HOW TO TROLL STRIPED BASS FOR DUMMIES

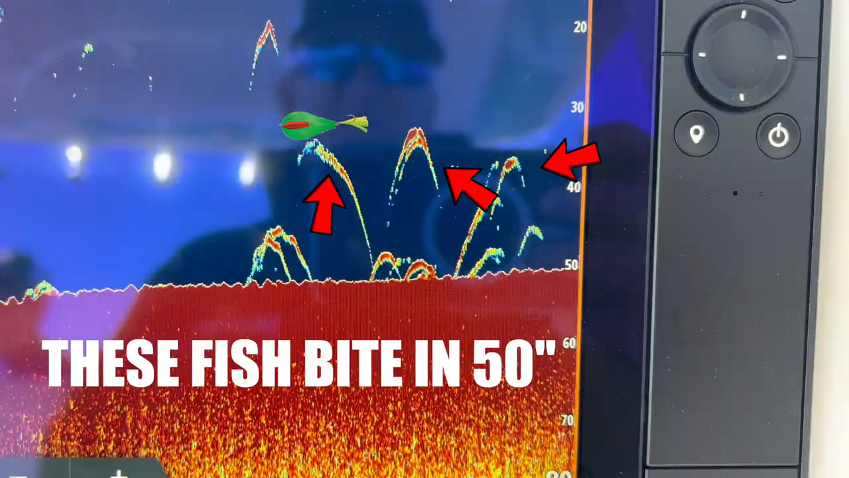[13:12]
So make sure that boat is in at least 35 feet of water stay safe and then you can go up to 100
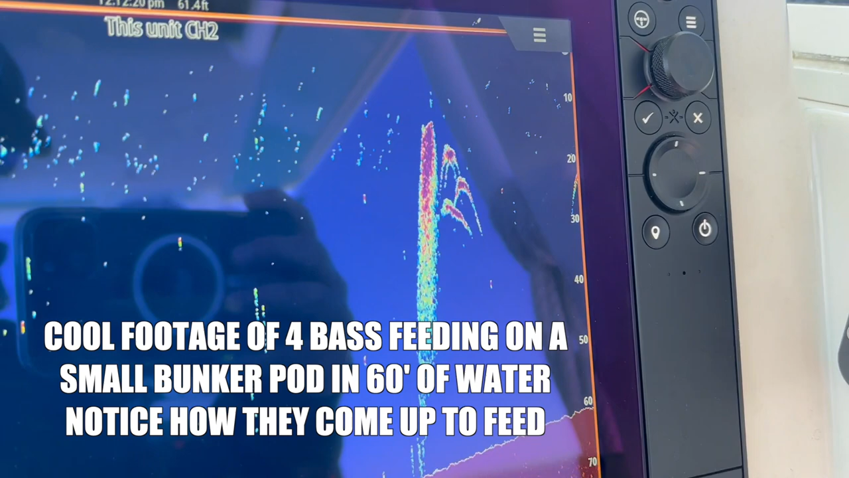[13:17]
feet I've trolled over 100 feet because those fish are now coming up into the column eating bunkers So don't be like